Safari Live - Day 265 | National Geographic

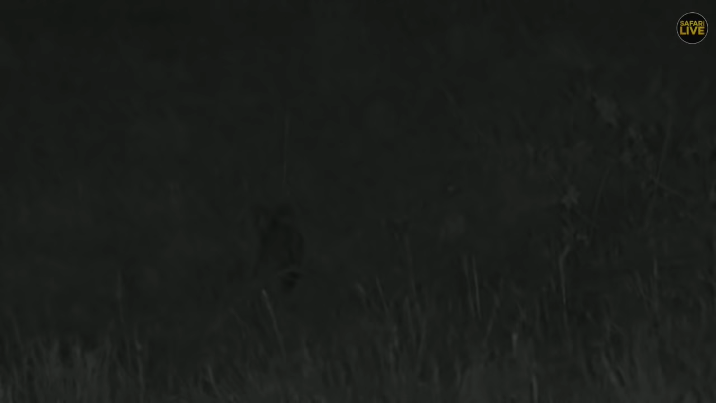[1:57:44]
Yes, we do. We've managed to finally find you a serval. I know the light's not great, folks. We are in infrared, as said before. But look at the size of those ears. And, well, look at the eyes, how they're shining. Servals are able to be nocturnal as well as diurnal. Oh, and, well, there's nothing, no better camouflage than a termite mound. Oh, how disappointing. We had it. I was moving through the long grass almost like a jackal, and then I was like, what is that?
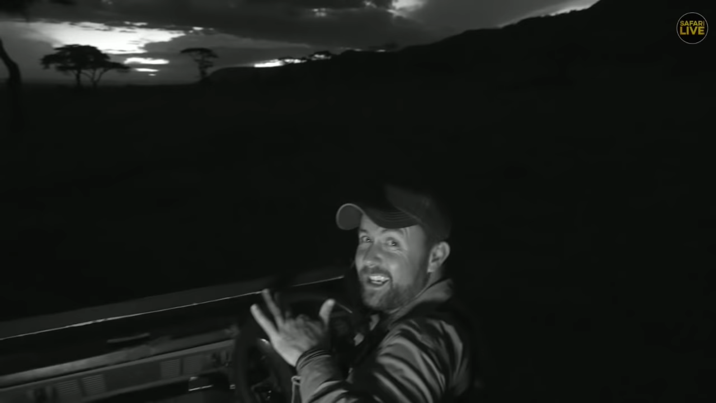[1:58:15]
Once again, Elvis told me what it was, and it was indeed a serval cat. And beautiful spots, beautiful coloration, enormous ears. That is the sort of way you see servals normally. You see them, and then they're gone.
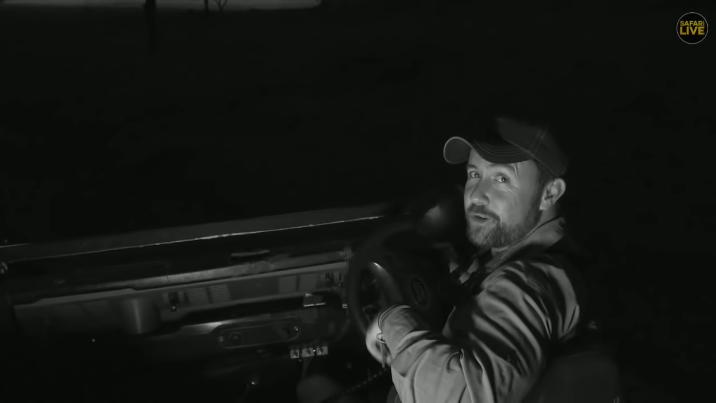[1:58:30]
That serval cat we had a week or so ago, with the kittens, that is just not normal. To see them so relaxed and to be able to follow them for a long time is absolutely fantastic. And well, yeah, we had a brief view, and that's all you're getting this evening, but I'll take that. That was so awesome. Well done. Well done. Just in time.
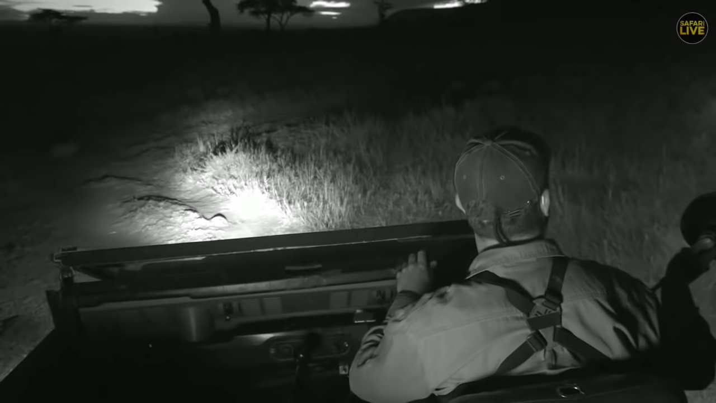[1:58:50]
Moving through, looking for any of the birds that are trying to... Oh, there he is, James. Oh, he's gone. That's too far. Proud Kip Mama, those eyes are incredible, aren't they? They see right through us. Oh, I wish I could have eyes like that. You notice how forward facing they are. Characteristic position of a hunter.
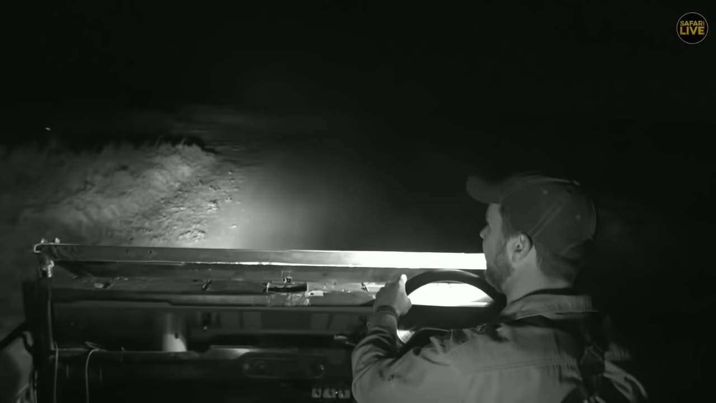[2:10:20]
What's going on? Is something running over here? Oh, no. Not running. It is a nightjar. Moving very quickly. Nightjars, believe it or not, have got enormous eyes shining back in the darkness. So, like we see the serval in the darkness, those eyes are very bright. The nightjar's got enormous eyes, and they're flittering from this way to that. Probably the swamp nightjar, because of where we are. But anyway, David has managed to sort out his infrared lights, and well, he's looking at some elephants in the darkness.
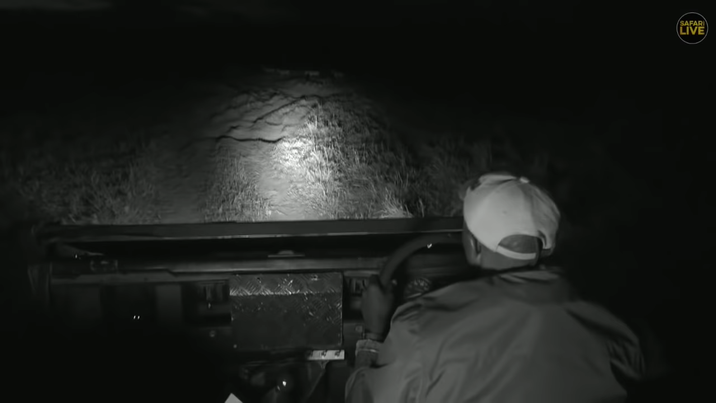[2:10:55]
Well, I have seen some eddies, I have seen some zebras, and I'm getting very close to the wild horse territory. I'm even confused where I want to go now. But before I get to the wild horse territory, let me see if Bungay can catch these zebras. It's just ahead of us, about 11 o'clock.
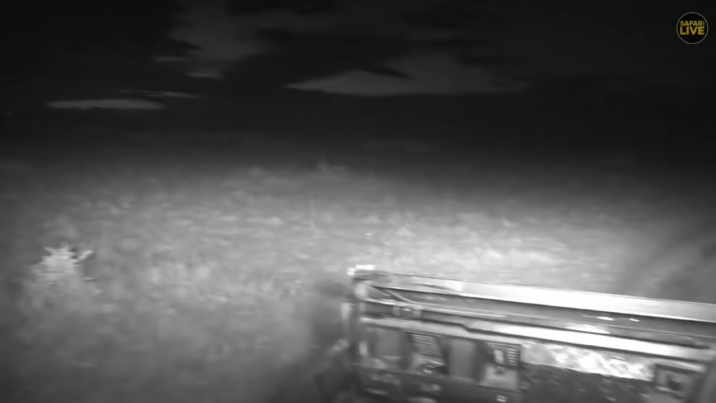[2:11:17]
I'm spoiled by choice.
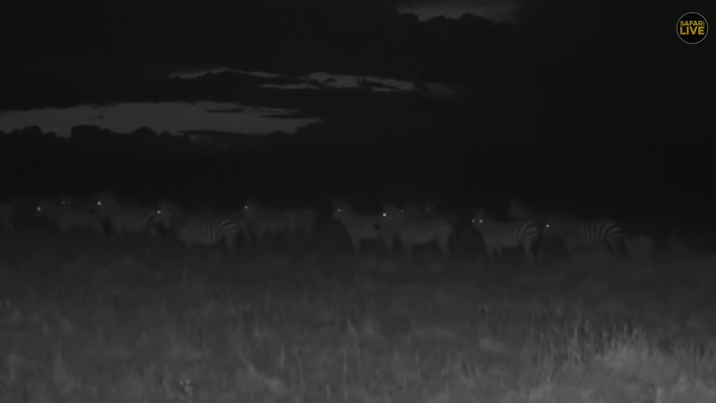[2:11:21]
Look at that. And how things look at night in infrared. And the zebras are looking at the elephants.
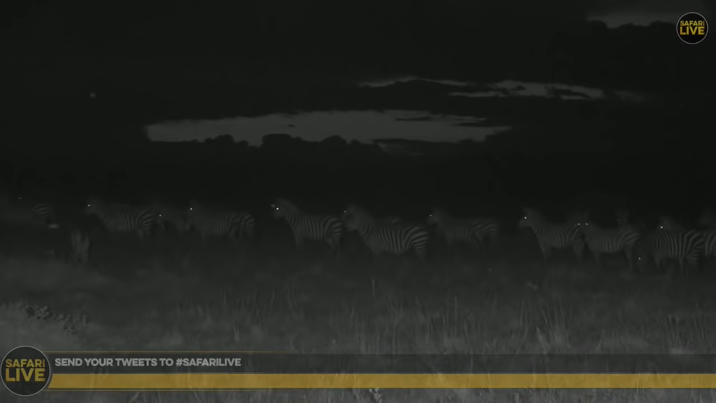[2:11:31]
As it gets dark, visibility becomes very poor for most of the animals. So the common zebra, or the ground zebras, and they can hear some hyenas going woo. Well, as you watch these zebras, let's find out what Sydney's sighting looks like.
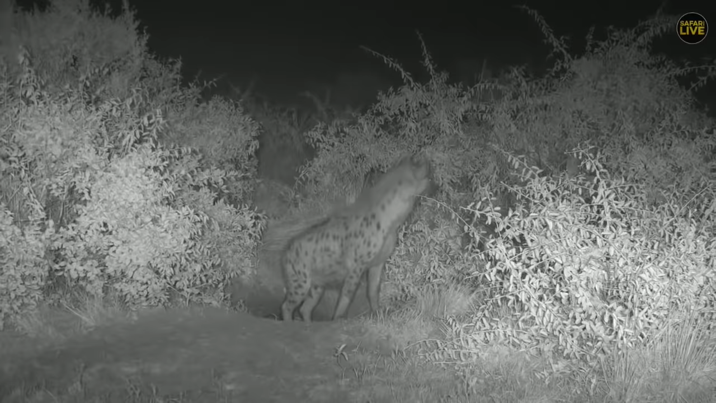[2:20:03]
This is not Wafo's, but it's one member, and I think she's a female, of the North Clan. A group of hyenas is called a clan, and where we are now, that's the exact burrow for Wafo's herself, and I'm not sure this is one of the senior females in the clan that has been taking care of Wafo's cubs. Hyenas very matriarchal,
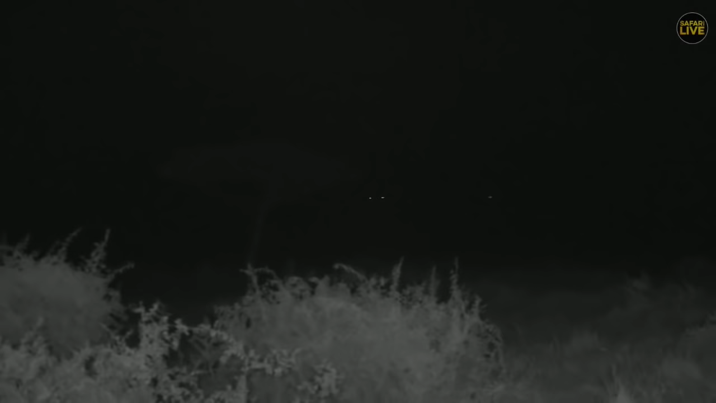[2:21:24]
Not sure that is Wafo's, but Wafo's is not at the den at the moment. Cubs, I'm sure they're within or inside the barrow. As you can see there, there's another hyena there. Always very difficult to tell a male from a female. But hyenas very matriarchal, where the females are always in charge.
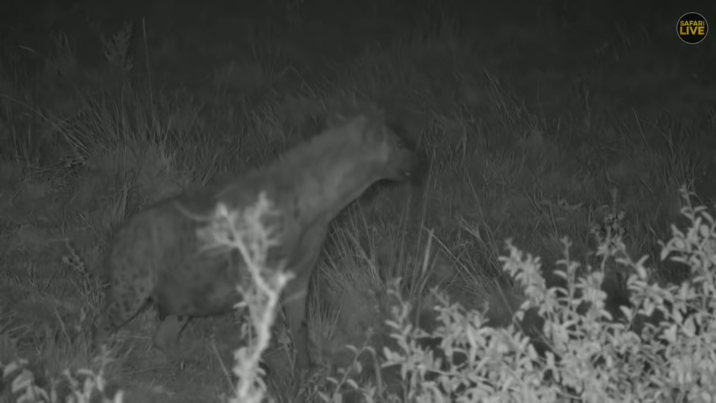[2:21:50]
One of our leading females here is called Soup, who is a granddaughter of Wafo's. And I think Soup got two cubs, as Wafo's also got two cubs. One called Ilovio, and the other is called Geronide. Who are you looking at? It's very quiet at the moment, but it might not take long before they start calling.
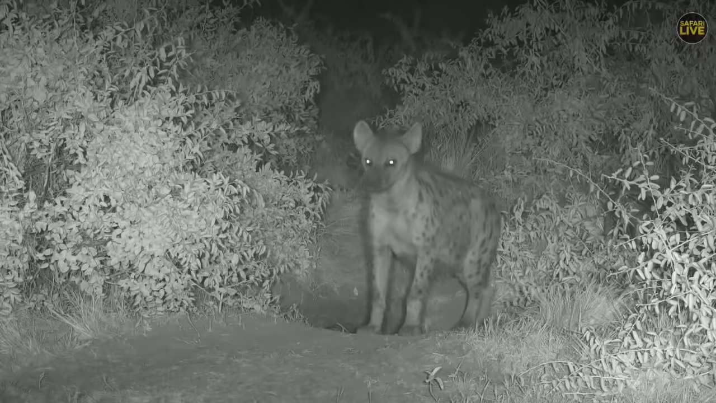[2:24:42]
At night you'll come, like now, she is not here. But I'm sure in that particular hole, that's where she lives. And you notice the burrow is not as big. It's not meant for fully grown hyenas. It's just meant to hide the cubs. And that way, the hyenas make sure there would be other predators, like either lions or leopards, don't reach their cubs. The adults will always be staying outside the burrows.
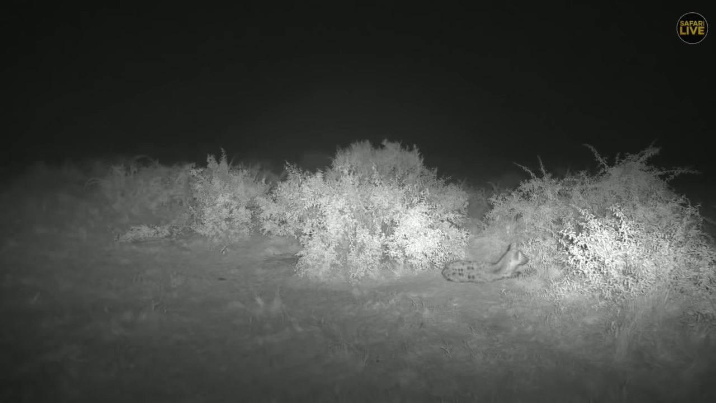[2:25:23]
We're going to wait until Waffles come back. We have no idea where she is. Lee, yes, they are very complex, and how they live and how they divide their roles is quite complex, and Sydney has a predator crossing somewhere.
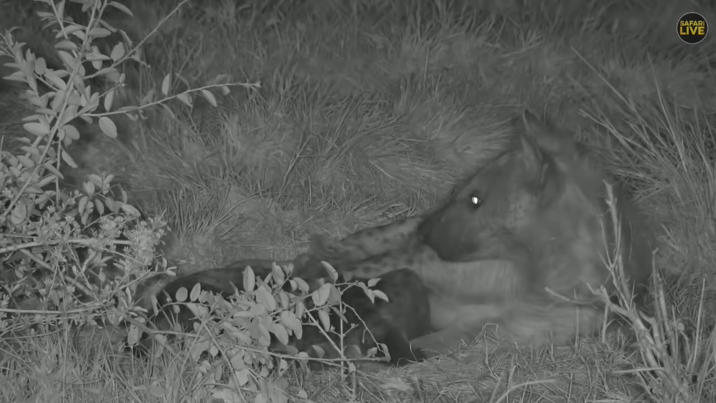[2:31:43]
Well, my drive all the way here was pretty worth it, and we have seen a few fully grown hyenas some couple of minutes ago, but now we have found one of the mothers with her two cubs, and I might keep my voice a bit soft because they're very close to the mother. I can't see very well, not sure if they're nursing or not, but this is one of the females in the Wafos